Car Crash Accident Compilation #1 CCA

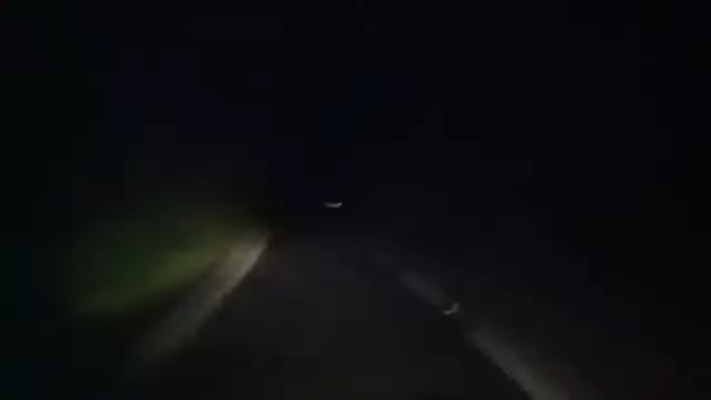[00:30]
20-year-old Carl Careford and his friend 21-year-old Michael Owen are seen here videoing their journey as they reach speeds of up to 90 miles per hour in the Sussex countryside. The inquest heard how the two friends, both from Royal Tunbridge Wells but staying in Krober at the time, had taken a cocktail of illegal and prescribed drugs.